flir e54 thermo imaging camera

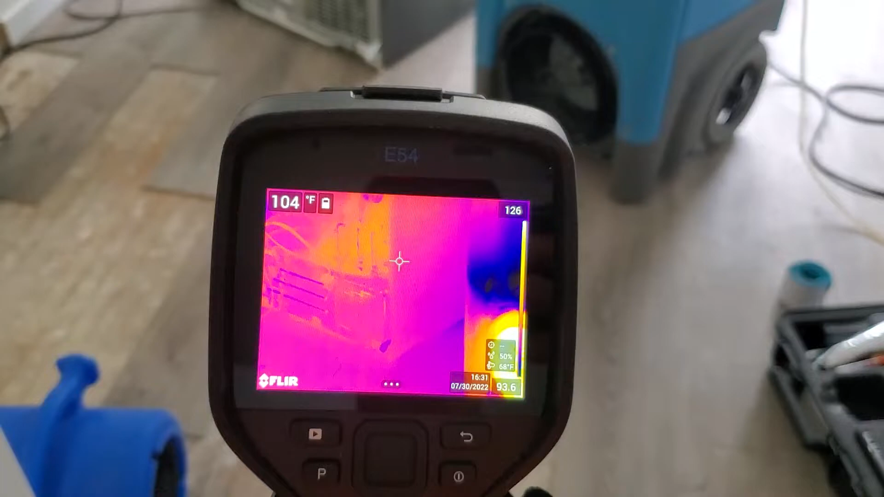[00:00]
On screen: spot 104°F
This is just a quick video on the FLIR e54. This thing is freaking amazing.
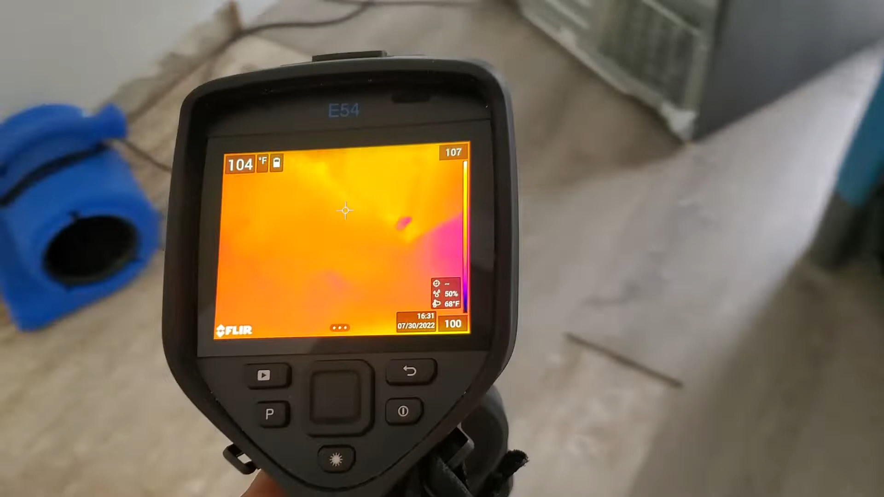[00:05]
On screen: spot 104°F
It's actually super advanced.
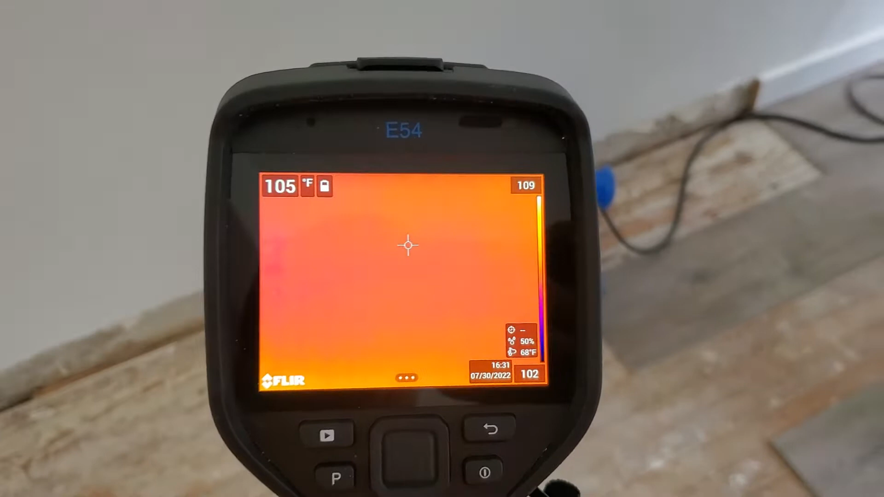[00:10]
On screen: spot 105°F
Not really familiar with it, but the resolution on it is really, really, really amazing.
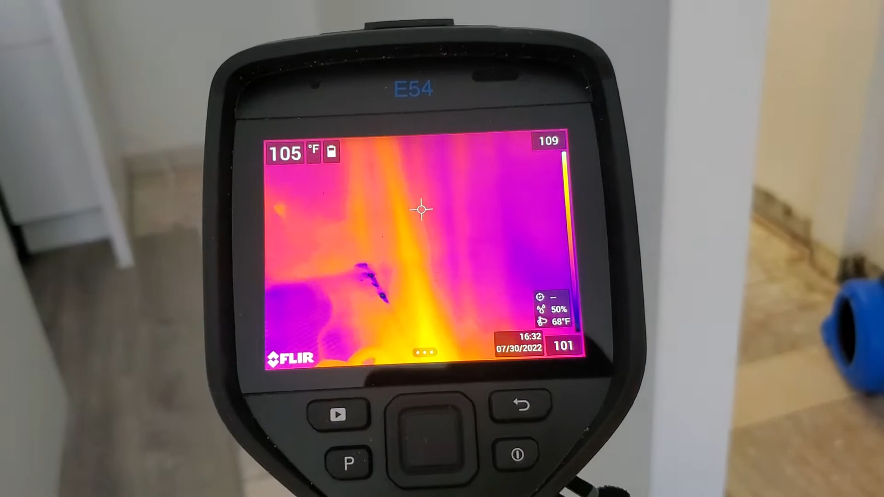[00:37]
On screen: spot 105°F
Disconnected from the refrigerator and the floor was damaged.
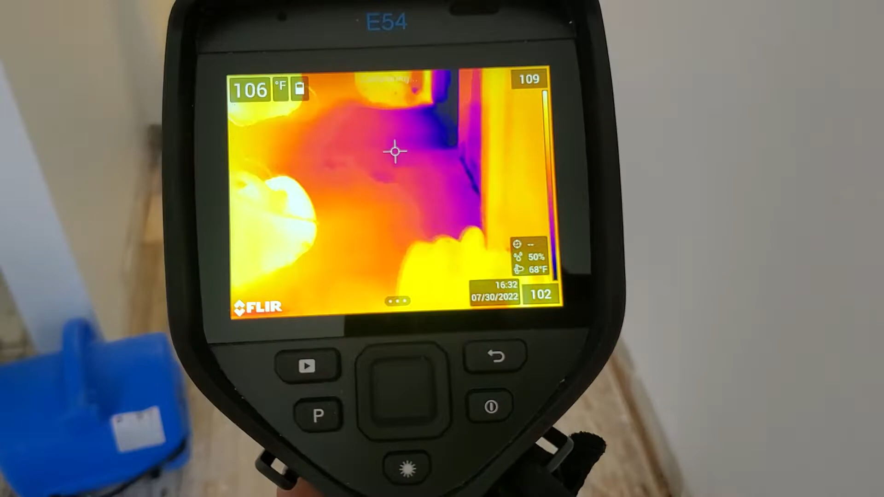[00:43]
On screen: spot 106°F
See all the heat that the fans are blowing out.
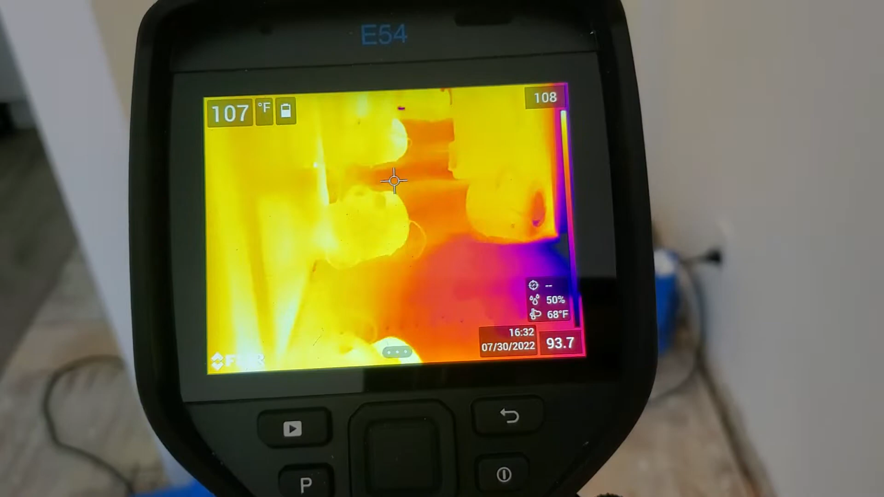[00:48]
On screen: spot 107°F
That's all about 103 degrees.
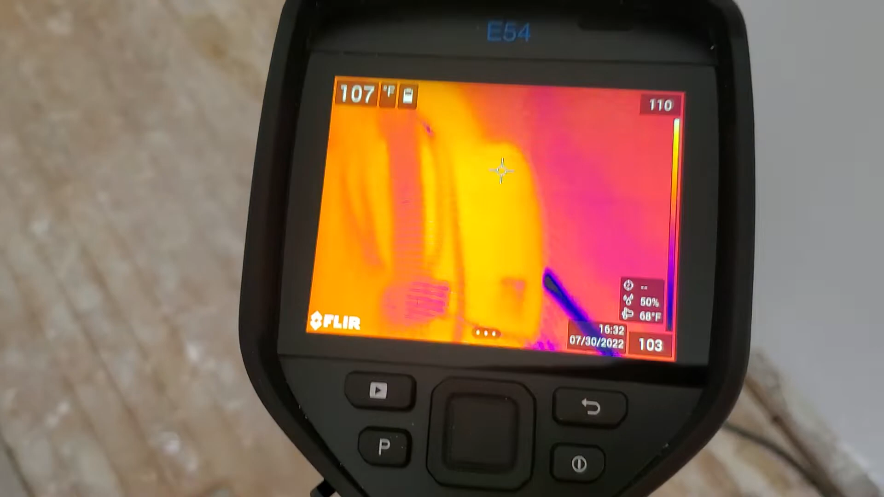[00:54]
On screen: spot 107°F
It's going to be dry in no time. And then over here,
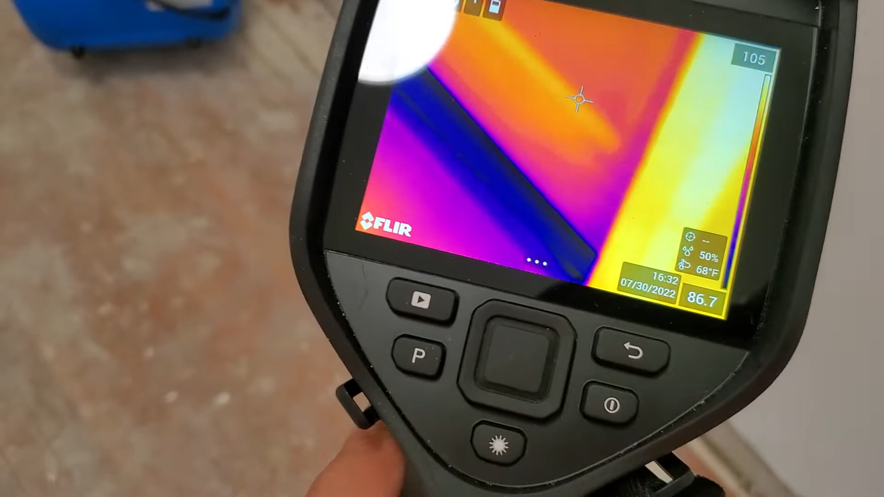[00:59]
it's going to show you the colder temperature of the bathroom underneath the door.
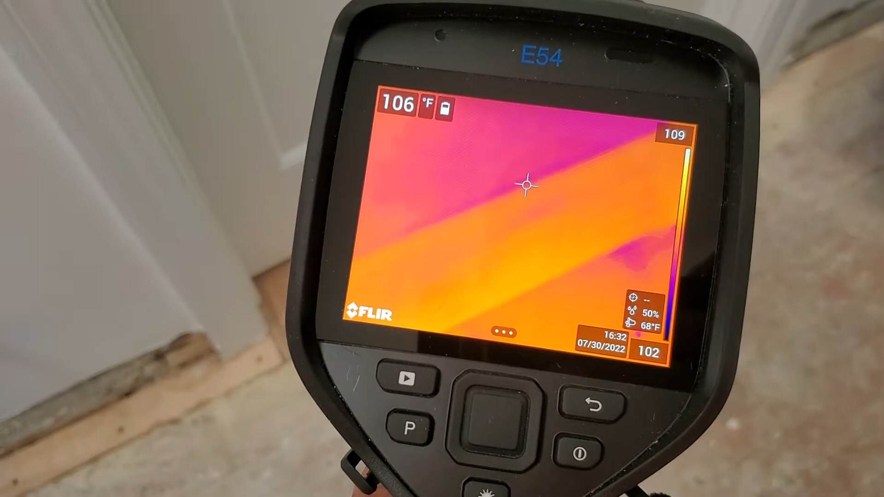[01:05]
On screen: spot 106°F
A little bit of a calibration over there and
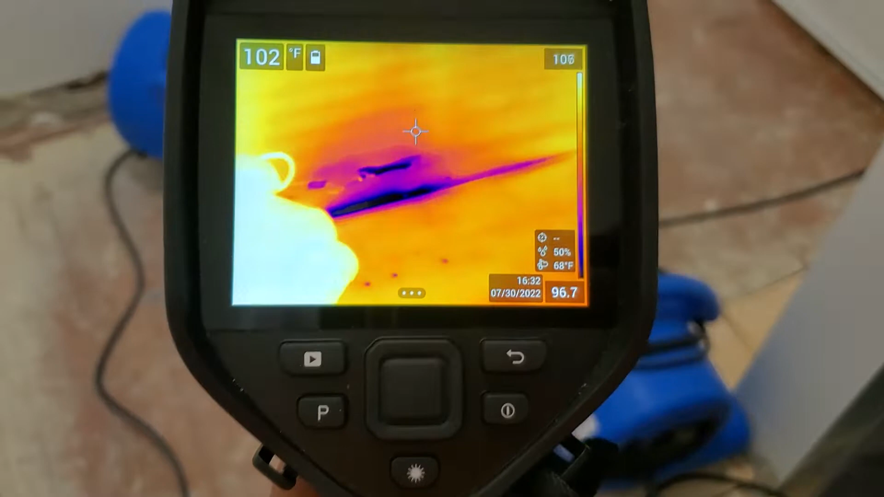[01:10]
still a few wet spots. Drying it
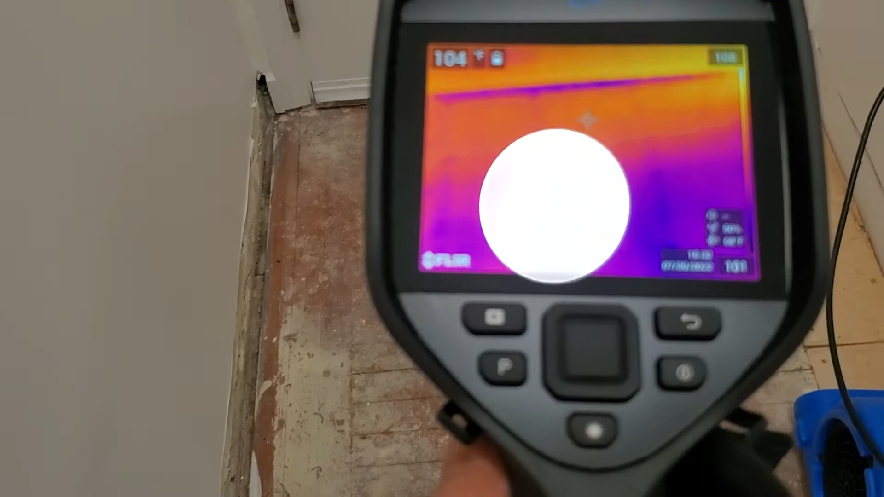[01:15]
underneath the door. A little bit wet.
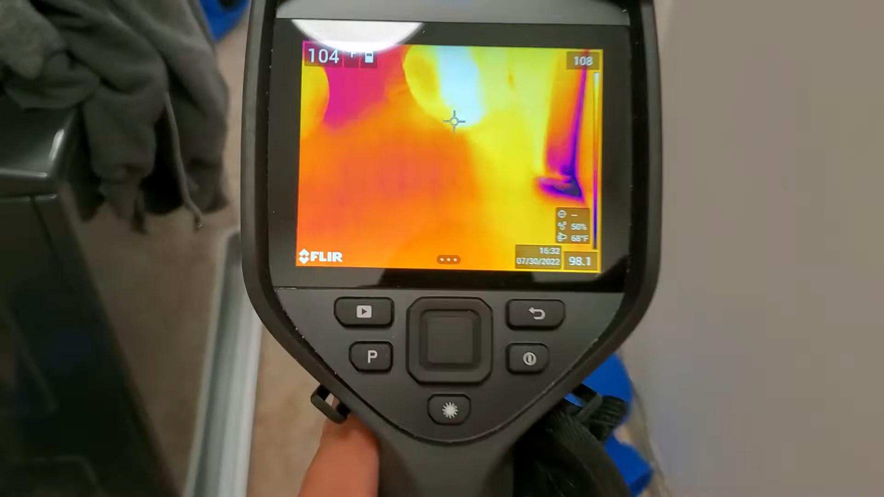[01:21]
But for the most part, this is the best thermal imaging camera that I have used and seen.
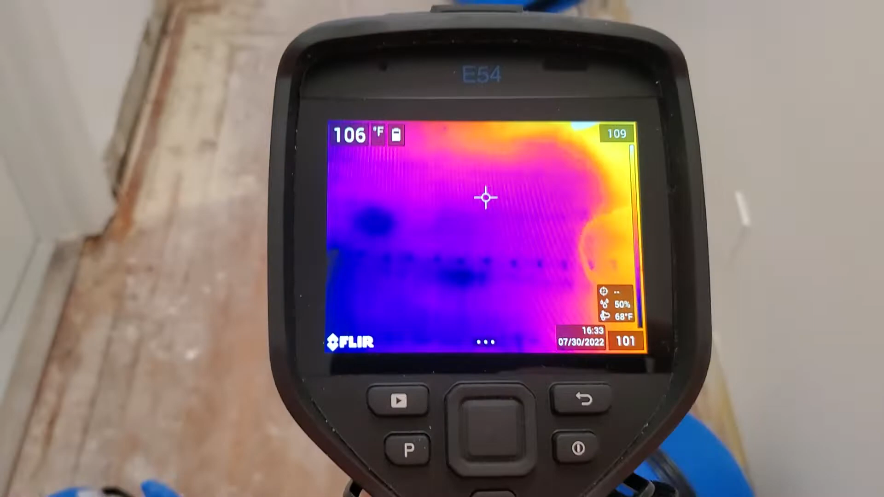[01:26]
On screen: spot 106°F
But still really need to
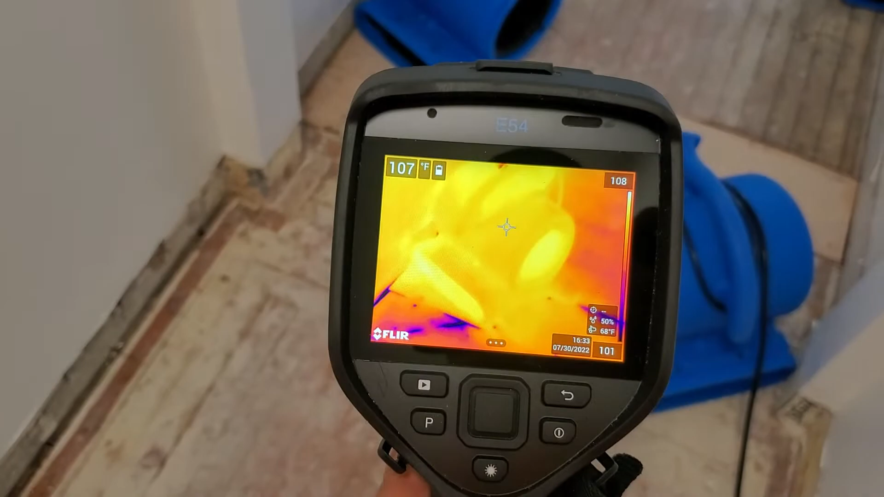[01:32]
On screen: spot 107°F
mess with it. I mean, there's a lot of options for this particular camera.